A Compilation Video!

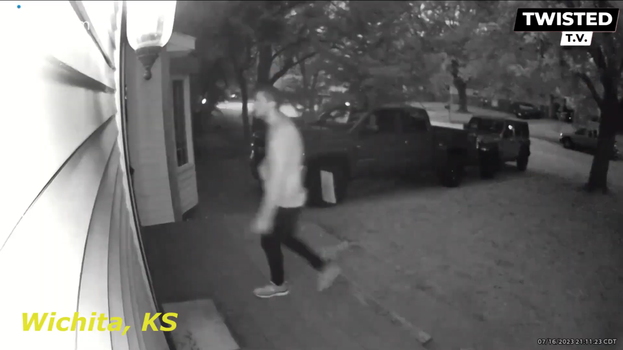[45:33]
This brazen stranger goes straight for the doorknob and tries to enter these people's home.
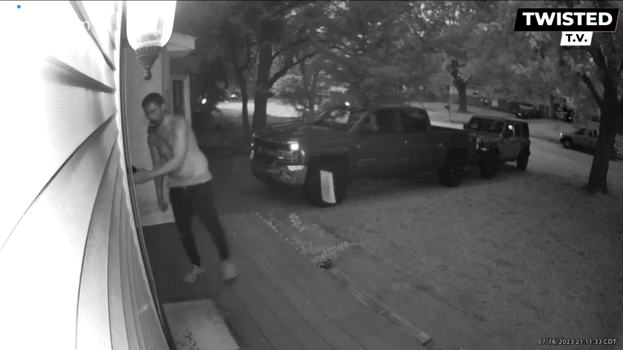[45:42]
How frightening. Police have been notified and a report has been filed. Be aware if you're in the area. Thank you.
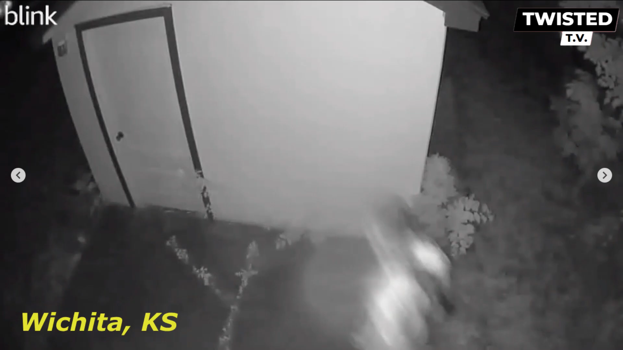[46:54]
Break in on this one. This stranger broke into this backyard shed in the early hours of morning. Keep your doors locked, my friends. Man tripping rings doorbell at 2 a.m.
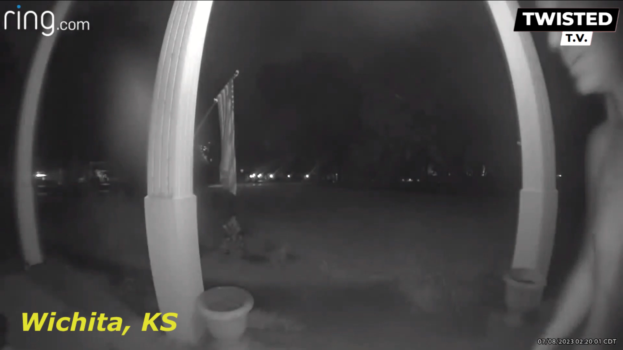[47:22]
I got 15 minutes. Which is 15 minutes. You cannot shoot or do anything. Take you. Homeowner said this is the first time we've had something like this happen since we moved here in 2021. Based on his paranoid and outlandish comments, I think he's tripping hard.
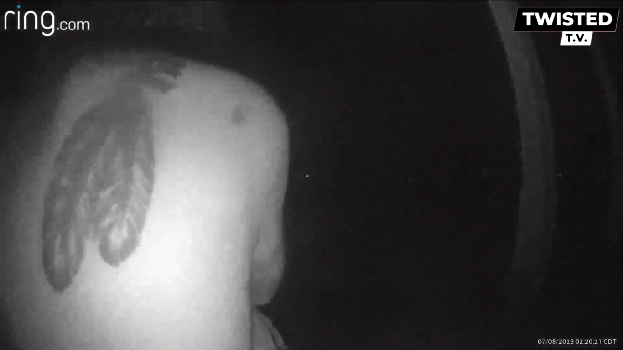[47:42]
California never leaves, right? Hi. Please wait. It may take me a moment to answer.
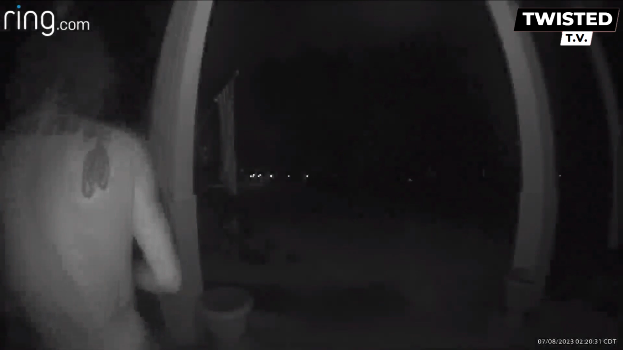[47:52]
What did I? Hitting so many people. They don't need all California. Hey there, what do you want? Hey, how you doing, sir? Oh, I just wondering. This man is clearly under the influence of something. He can't even remember what he was going to say 1 second ago. Can't he just move along?
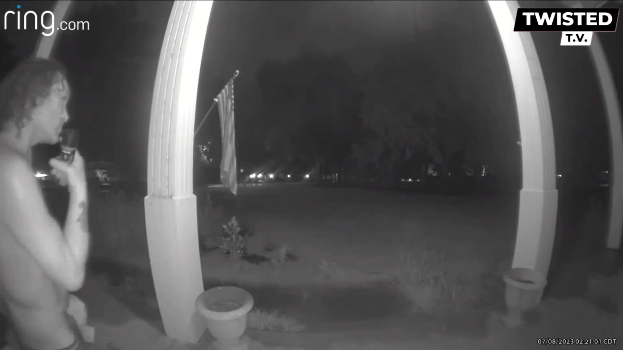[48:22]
Just some water, but could you buy me, do me a favor and call a taxi for me? I got lost. No? No, but there's a convenience store just across the river. Across the river? Mm-hmm. Up on 21st. So, that and to the grass. Please and thank you.
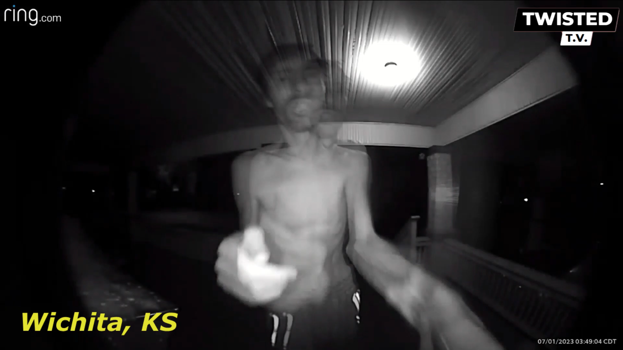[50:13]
Another man clearly under the influence of something.
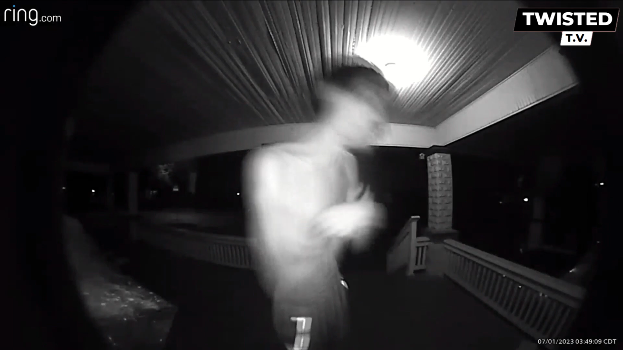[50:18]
This man showed up on this porch at 3:49 a.m. He hung out for an hour.
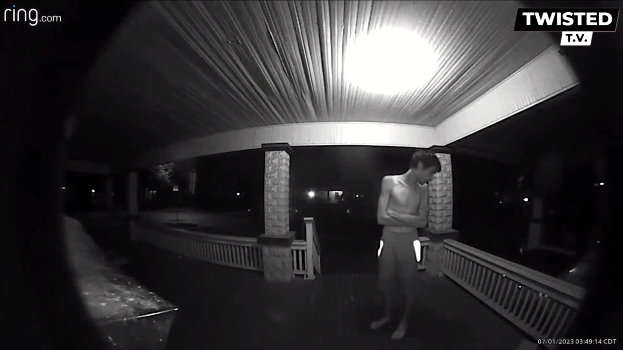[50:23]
Can't tell if he is talking to someone off the porch or talking to himself. More than likely himself. He is obviously on drugs or having a mental health crisis. Sir, can you help me? Sir, I saw you. Why are you running away? Because I'm naked? Huh? Is that right?
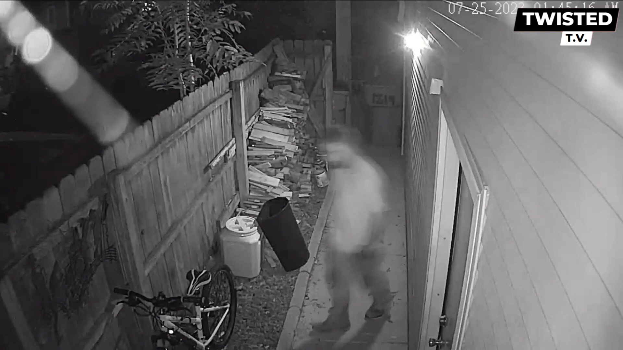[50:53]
In this clip, we have a trespasser that steals a bike. We don't catch it on the clip, but homeowner's verified. Let's check it out.
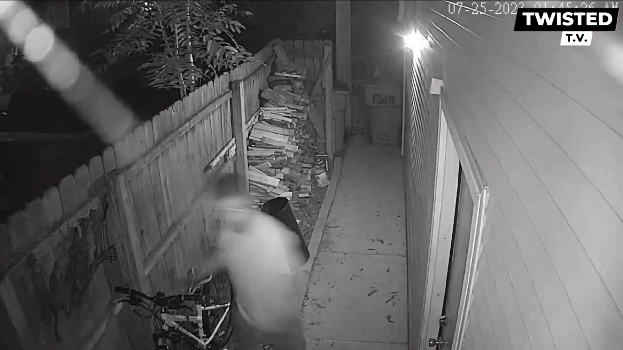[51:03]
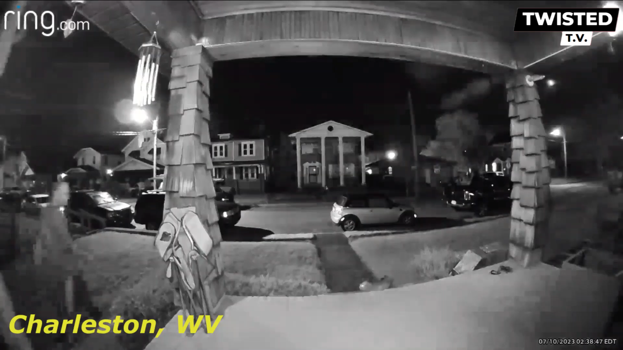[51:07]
scouting houses to rob.
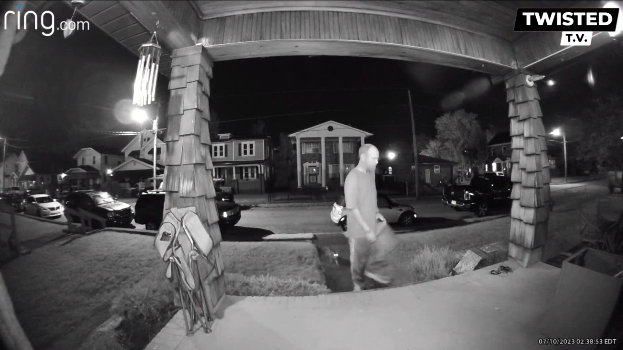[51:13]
This person walked all around this house and fenced in yard. Didn't steal anything, but appears to be scouting. When we have seen this in the past, we see an uptick in attempted break-ins the next few days. Keep your eyes open and stay vigilant.
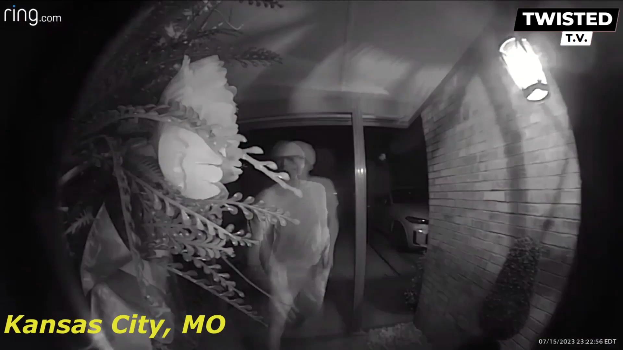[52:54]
We have a chooch, trying doorknobs in the early hours of morning.
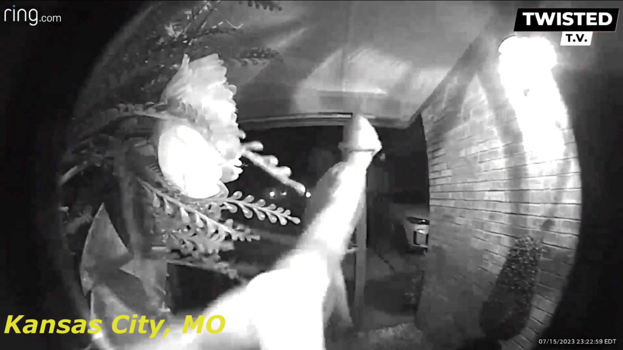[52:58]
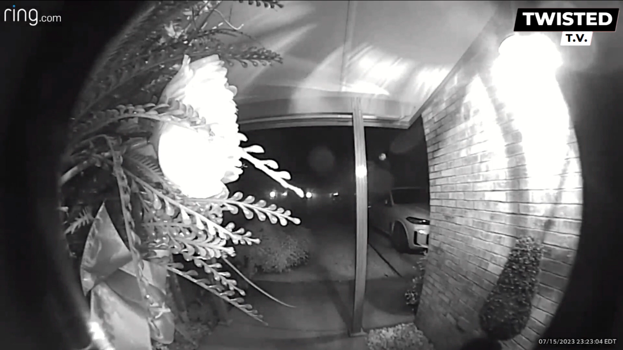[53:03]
If you listen closely, it sounds like he does the same to the next door of this residence.
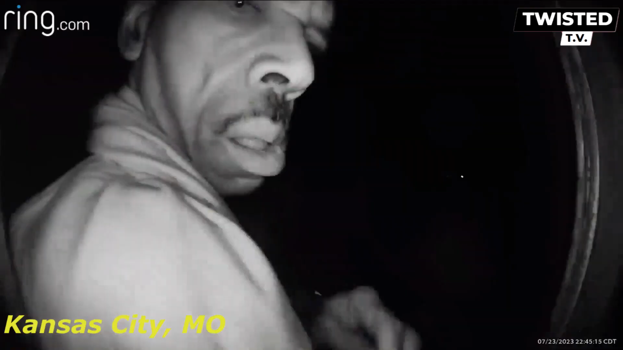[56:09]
This man walked across this patio through a locked gate, then back out, only to return an hour later to fuss with the Ring camera on the side door.